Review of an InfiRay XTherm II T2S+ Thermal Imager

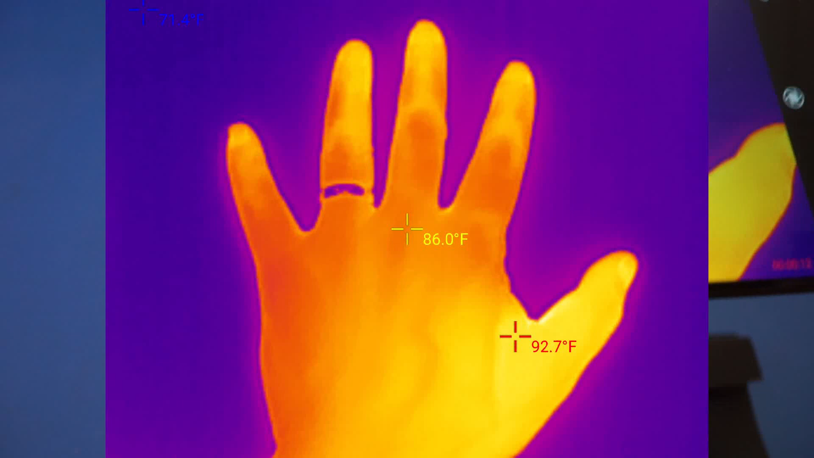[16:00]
On screen: spot 86.0°F
Now, of course, if I remove my hand, you will still be able to see the thermal image that is left behind.
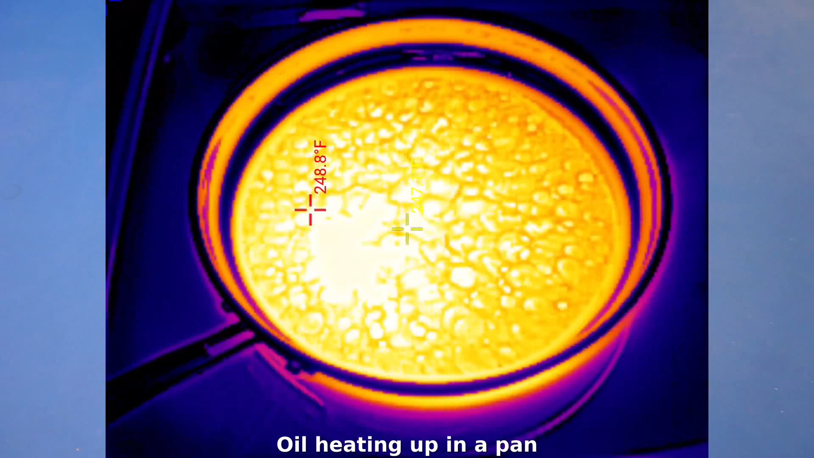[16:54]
I have to say I'm pretty impressed by the performance and quality of this T2S Plus infrared imager.
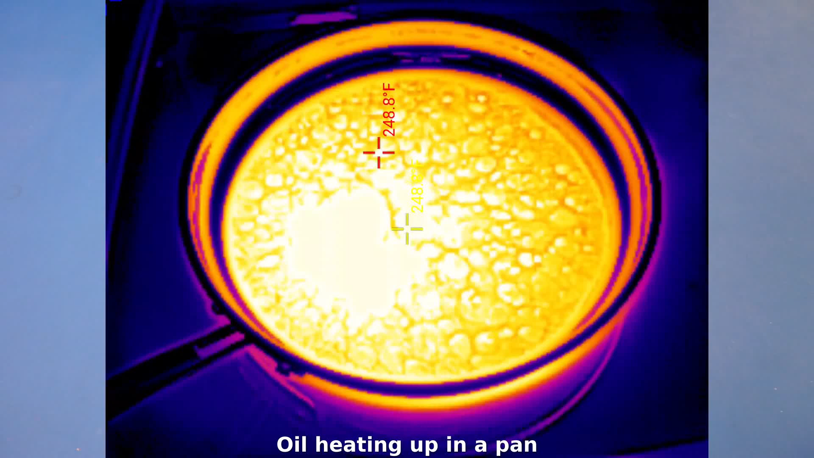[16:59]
I really like the macro lens and the adjustable focus. It makes this imager suitable for troubleshooting electronic circuits.